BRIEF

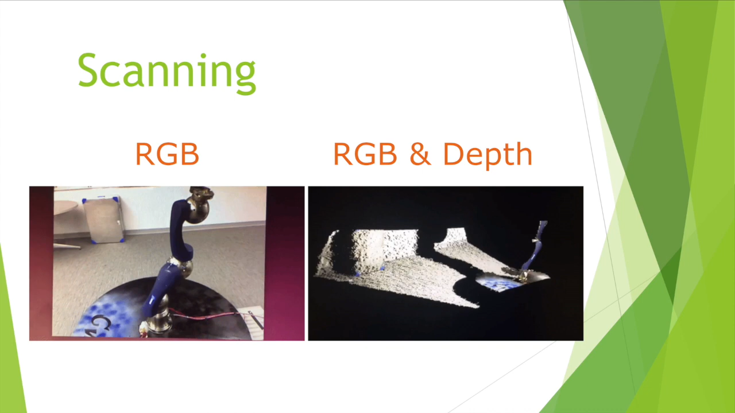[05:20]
We use the open source point cloud library for combining the two streams.
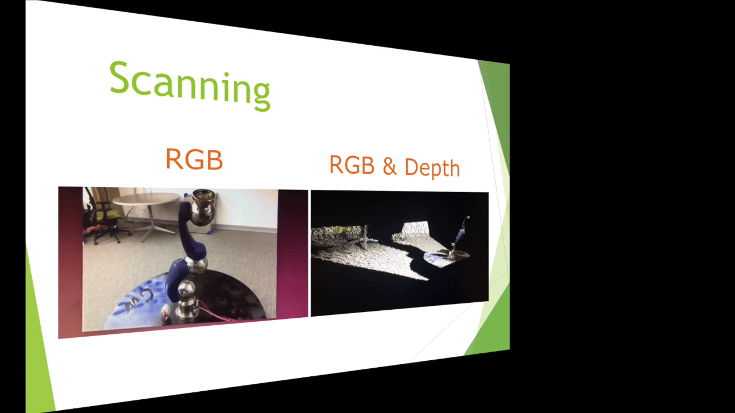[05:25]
After the camera has finished scanning the object, we can then take the images and use the point cloud library as well as a program called Kinect Fusion to generate a 3D point cloud of what we have just scan. In the future,
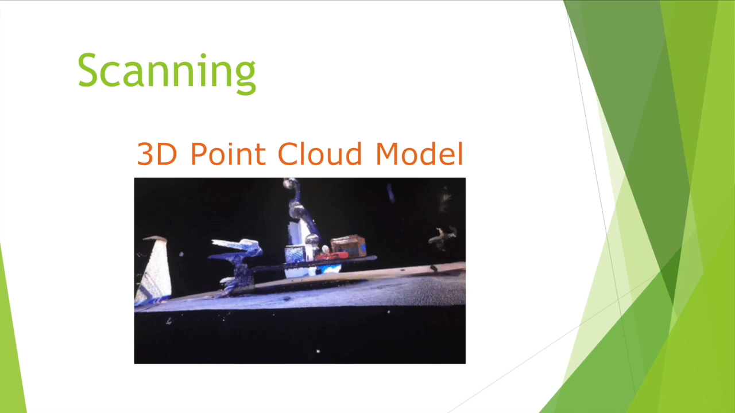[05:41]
we can use the point cloud library to perform calculations on the 3D models that we generate. For example, we can find the surface area of a plant and study how it changes while it grows.